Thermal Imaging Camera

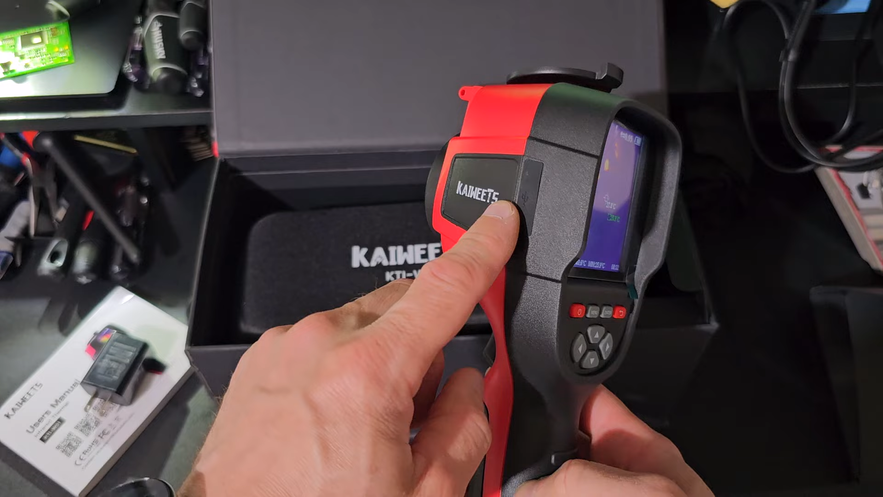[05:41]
Another interesting thing about this type of cameras is not a defect. You'll hear a click. Let me see if this click.
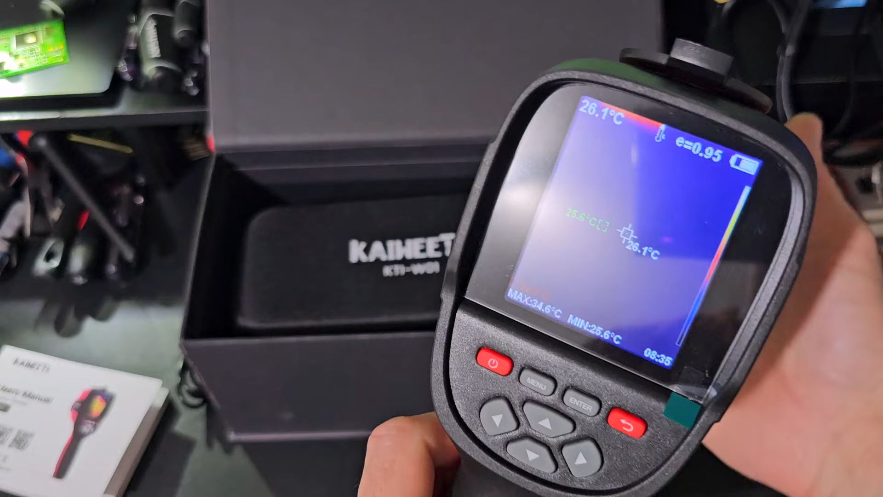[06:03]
On screen: spot 26.1°C, max 34.6°C, min 25.6°C
and when you hear that click, you'll see the image freezes.
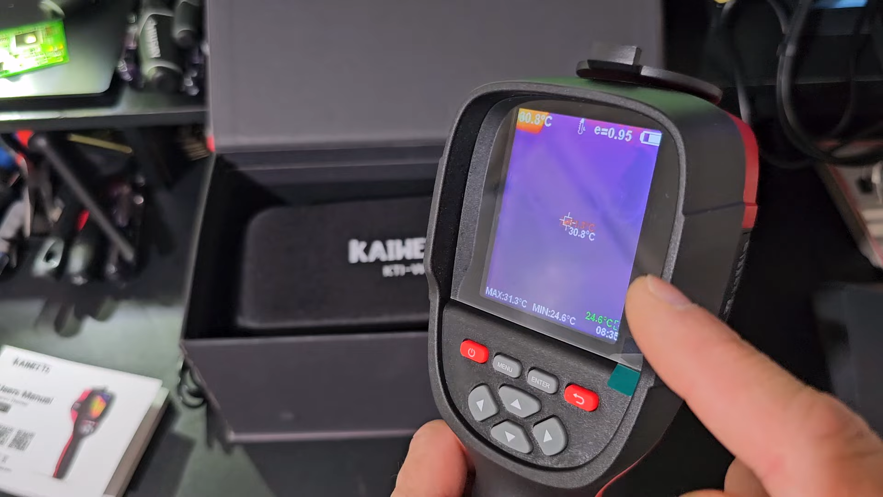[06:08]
On screen: spot 30.8°C, max 31.3°C, min 24.6°C
It's not a problem. This is the way that this system is working.
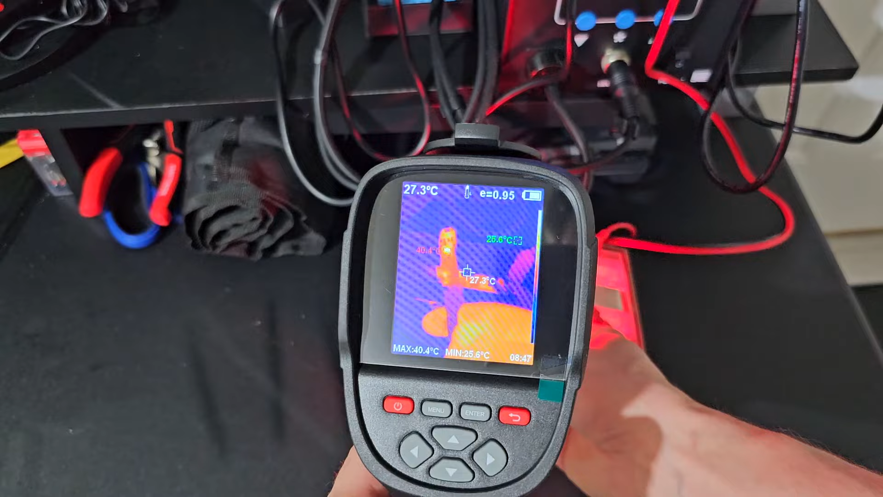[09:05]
On screen: spot 27.3°C, max 40.4°C, min 25.6°C
Let's see, you can clearly see
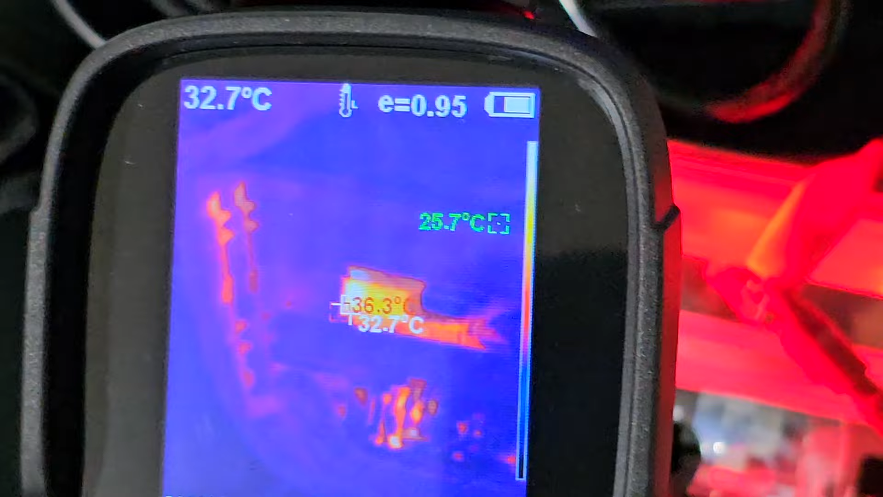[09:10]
On screen: spot 32.7°C, max 36.3°C
this is the LED.
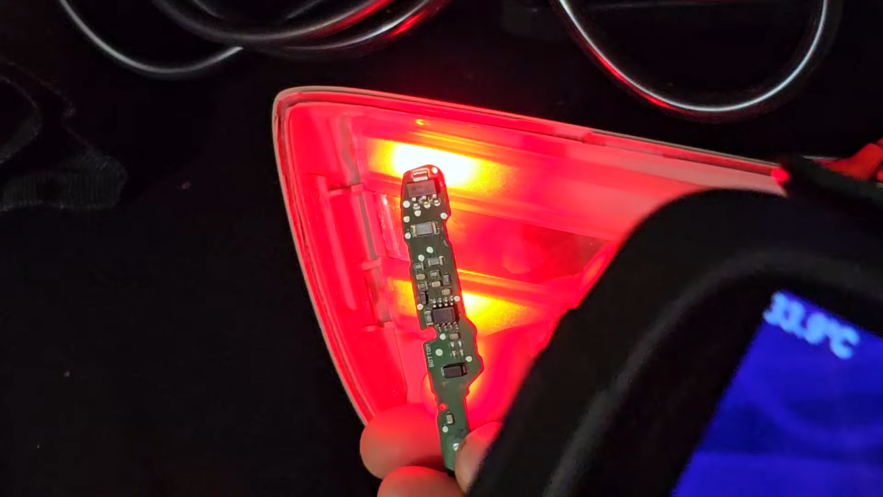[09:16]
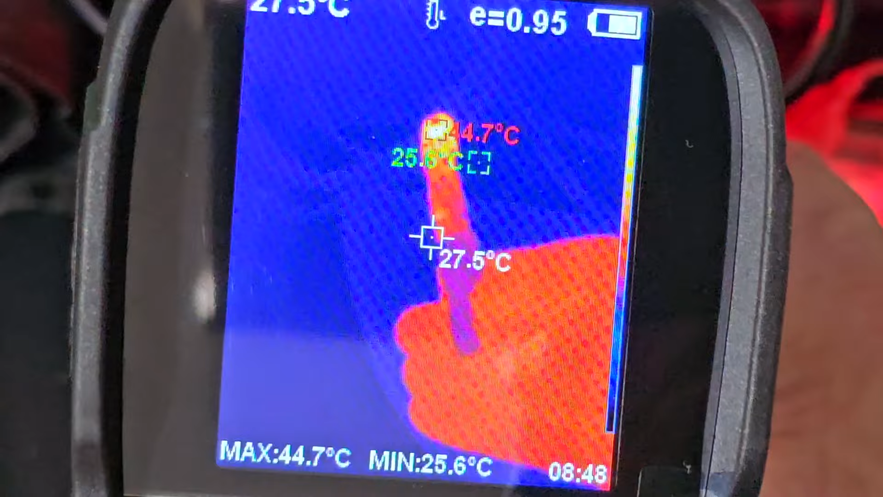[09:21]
On screen: spot 27.5°C, max 44.7°C
This component from here, it's getting hotter.
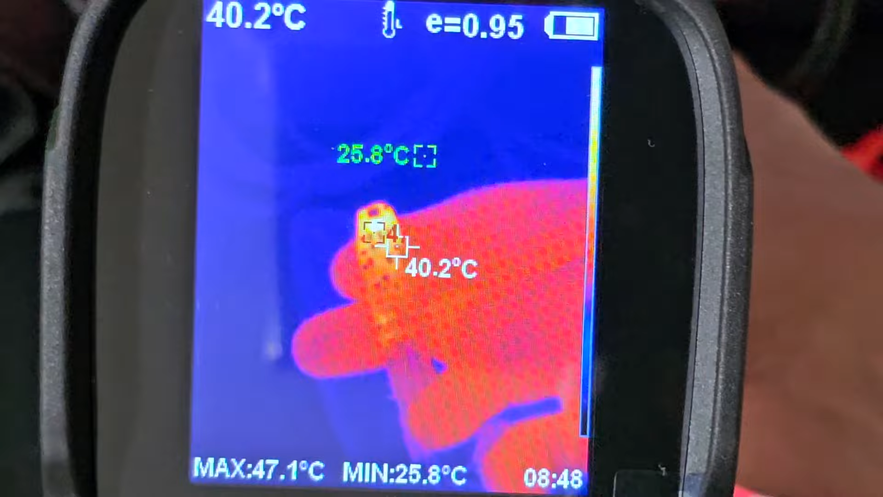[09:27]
On screen: spot 40.2°C, max 47.1°C, min 25.8°C
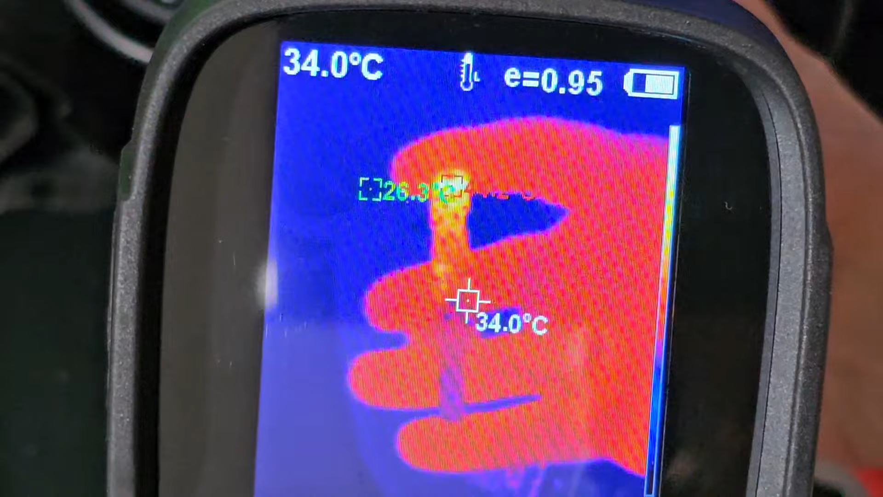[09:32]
On screen: spot 34.0°C
And you see this, the small one from here, this small one, this transistor, it's getting warmer.
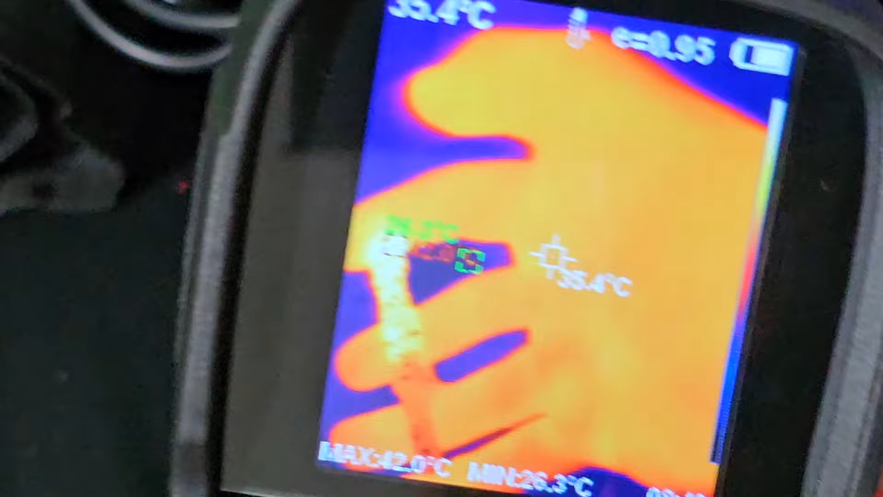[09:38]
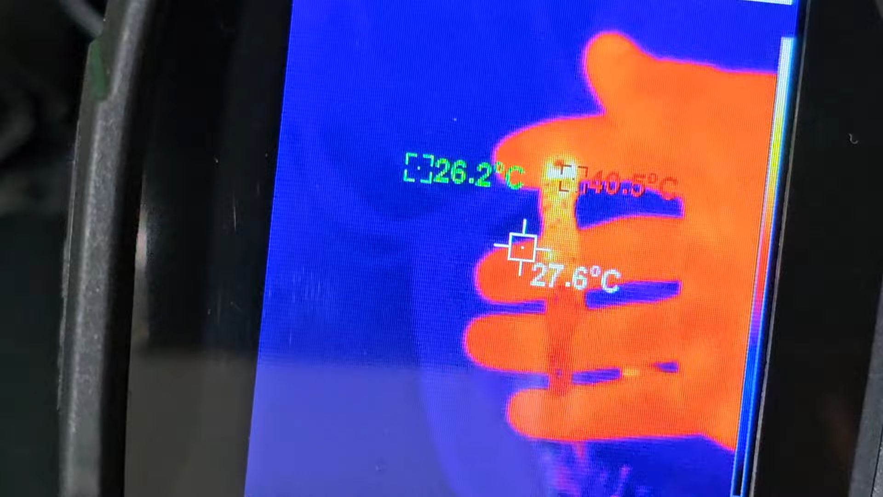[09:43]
Nice.
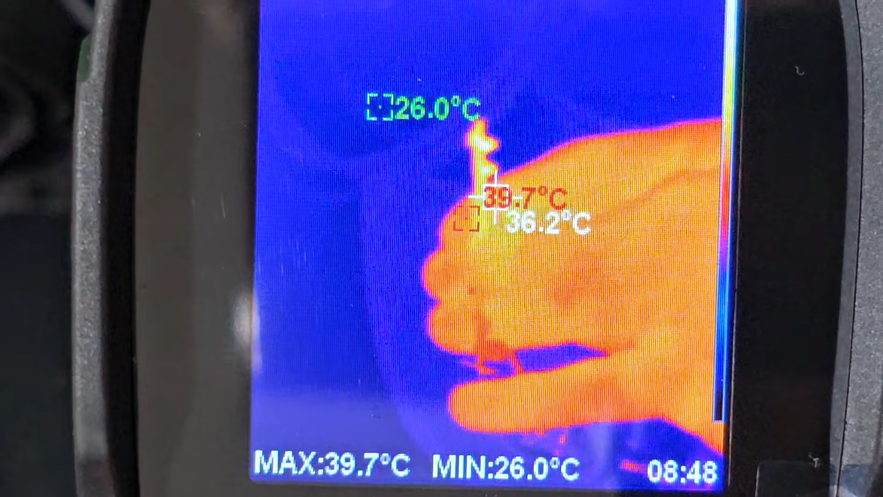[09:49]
On screen: spot 36.2°C, max 39.7°C, min 26.0°C
And the front side, you see these two LEDs?
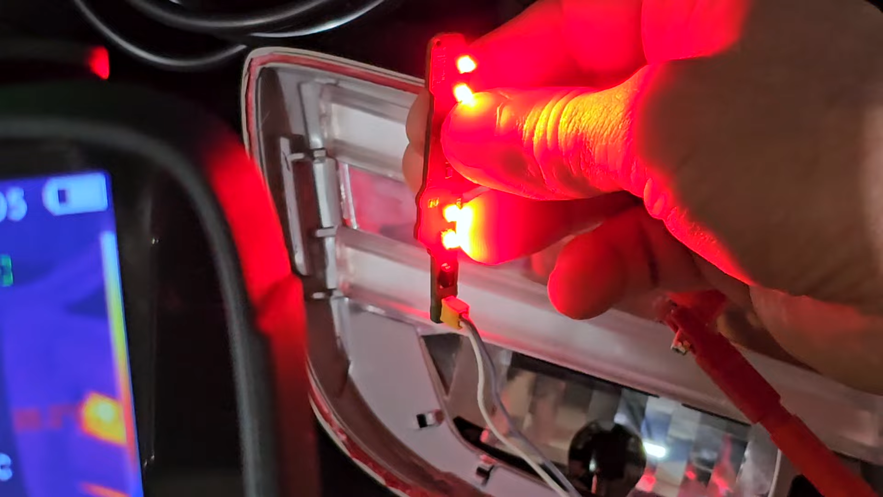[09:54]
You cannot see them because the LEDs are cool.
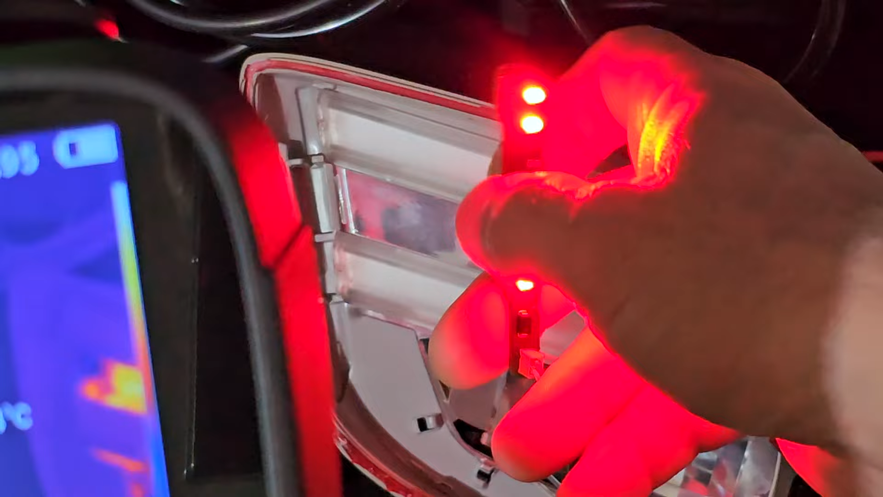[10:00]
not all of them, depending on the power.